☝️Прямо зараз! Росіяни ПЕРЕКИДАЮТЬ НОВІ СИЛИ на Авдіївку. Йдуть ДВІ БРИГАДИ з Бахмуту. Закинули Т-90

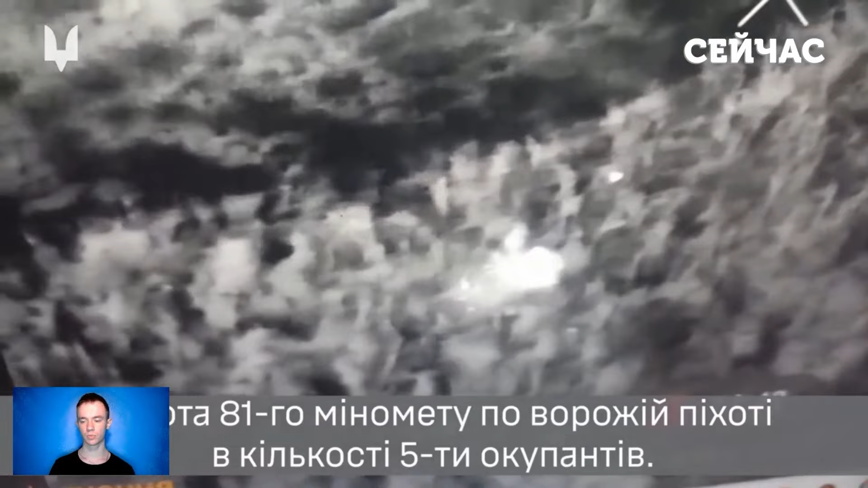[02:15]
Зазначається, що під час нічного спостереження за допомогою розвідувального дрона з тепловізійним приладом було виявлено ворожу групу з п'яти осіб,
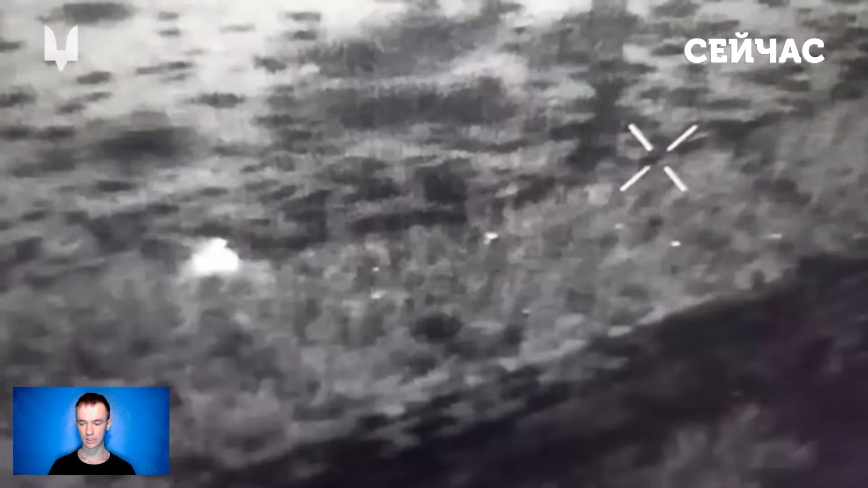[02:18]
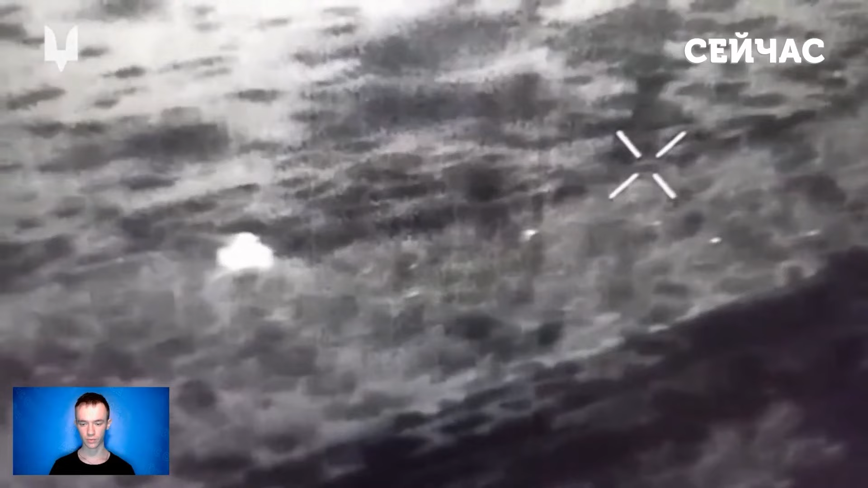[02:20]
що намагалися проводити розвідку. Не зволікаючи, оператори ССО відкрили по противнику вогонь з міномета.
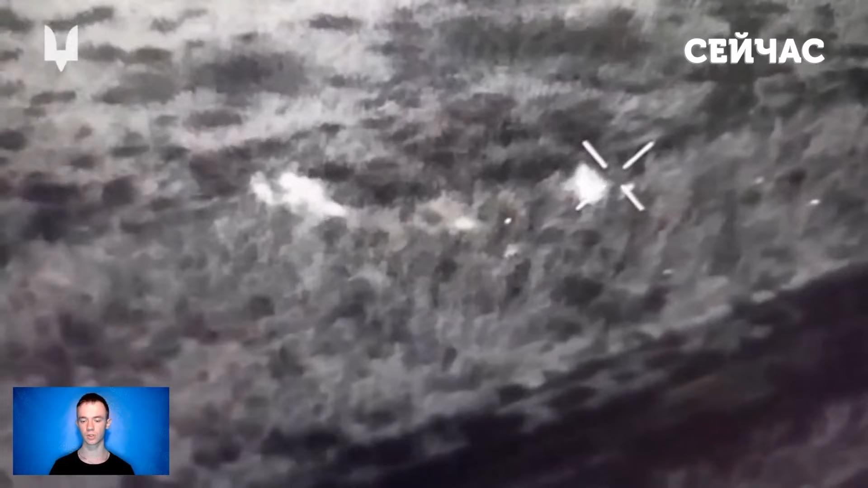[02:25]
Як результат, трьох окупантів було знищено. Ще двоє отримали поранення.
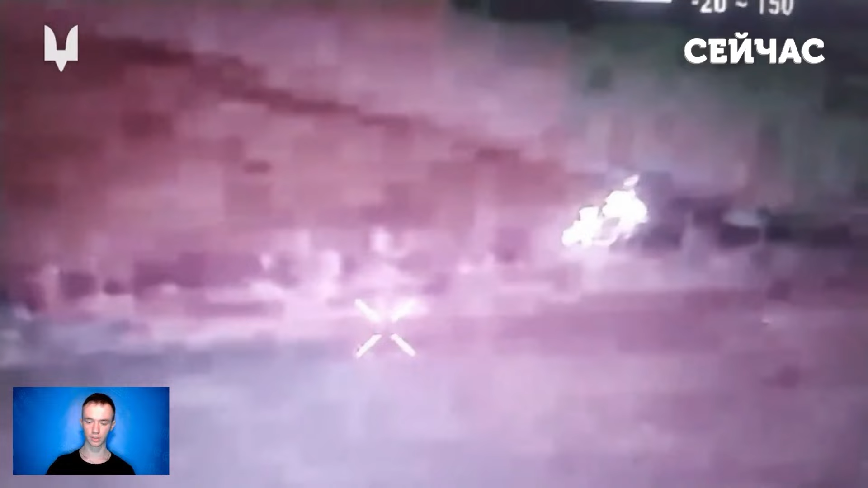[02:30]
Також в районі Авдіївки війці Центру спеціальних операцій «Альфа» Служби безпеки України ефектно знищили російський танк.